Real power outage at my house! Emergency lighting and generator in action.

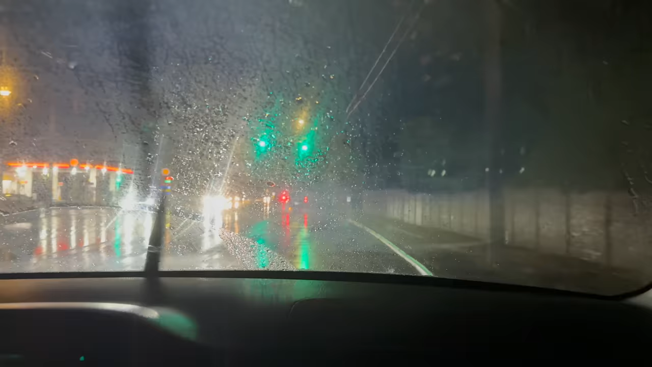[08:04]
So, whenever power is going out, you always follow the fire truck. Because they typically know where the good stuff's at. It's raining hard.
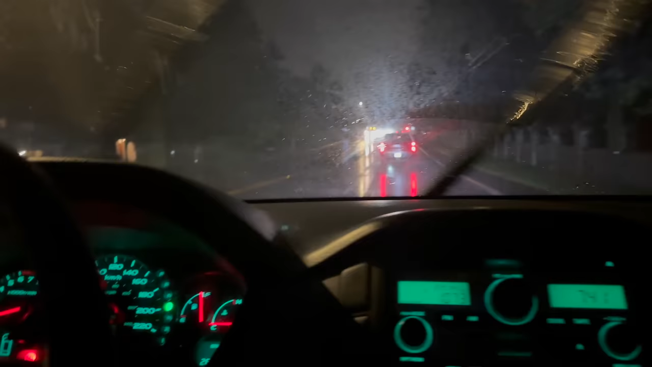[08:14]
On the side of the road again. It looks like we have utility trucks working on the side here. So, this is probably where something's going wrong. Yeah, it's really hard to see right now. Yeah, I'll roll down my window so you can film off the side.
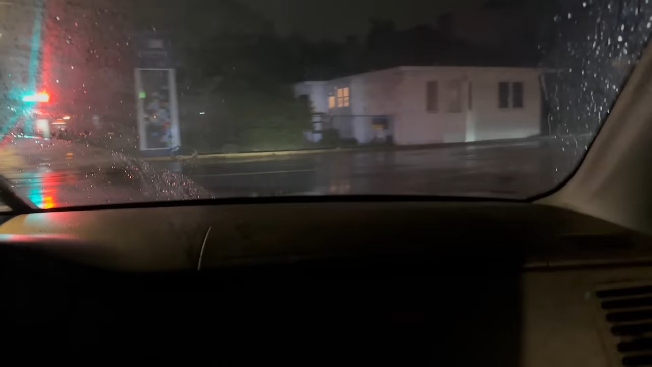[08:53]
You can just keep her going, honestly. All right. So, my leading speculation is somebody hydroclamed because it's raining really bad. Roads are wet. Maybe went off with that guy wire. And caused a short on the primary. But I could be wrong. I don't know.
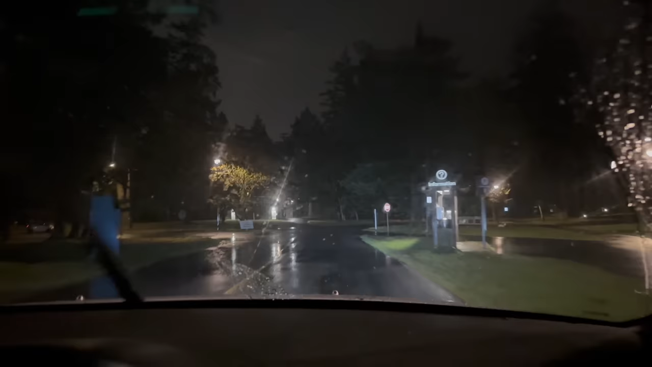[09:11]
It looks like the area they were saying was out is fine now. So, I'm going to turn around. And then just look back where we just drove by. Okay, we're saying 2,800 or something people out. But I think it's back on now. So, I'm just going to turn around here.
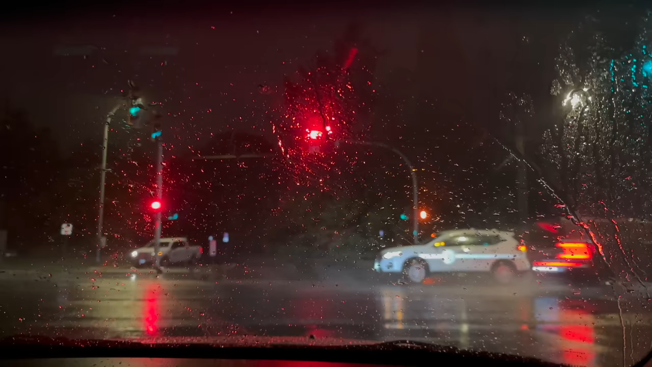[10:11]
We could go straight by. Yeah, so down there is where there's line crew working. I don't know where the fire department just went. They may have turned down that way. I honestly didn't see. So, I think, actually, I'm going to go straight once this light turns green. There we go.
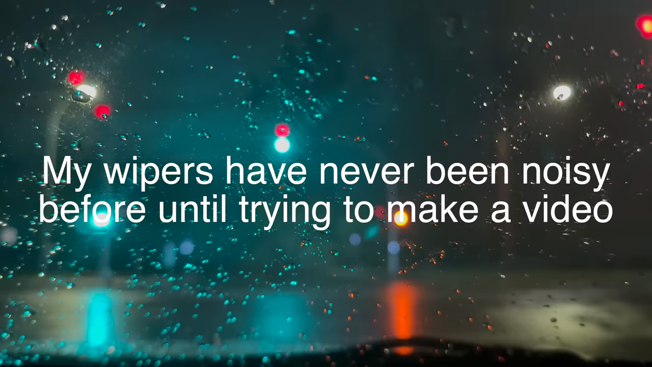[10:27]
Hey. See if it's dark down this road at all. Something's gone down. Yeah.
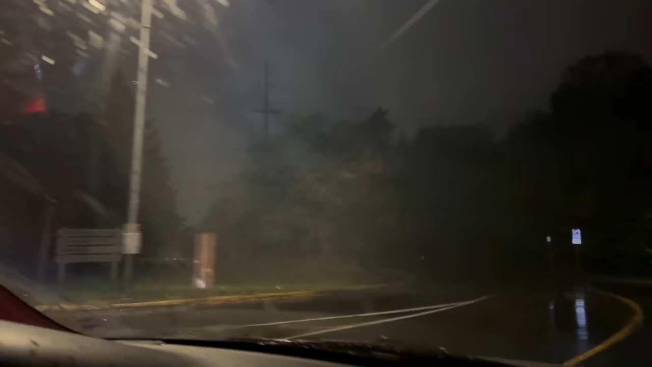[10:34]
I got distracted and didn't see where the fire department went. Yeah, that's dark. Oh, there's a light up there. There is a street light on, so I think it's fine down here. Oh, my God, it is.
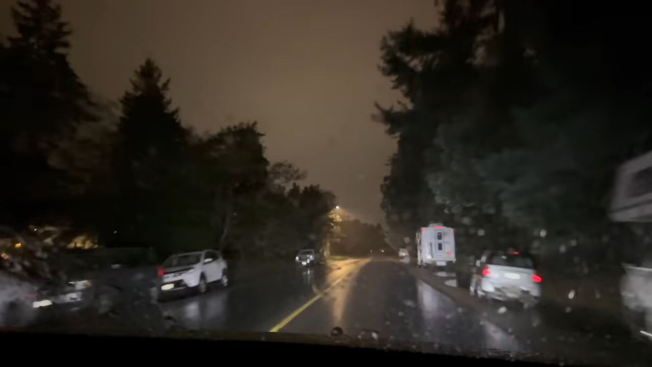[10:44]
Let's pull over and check the map again and see if it says anything new. Oh, look at this puddle. Hit the big puddle. Hit the big puddle. Oh!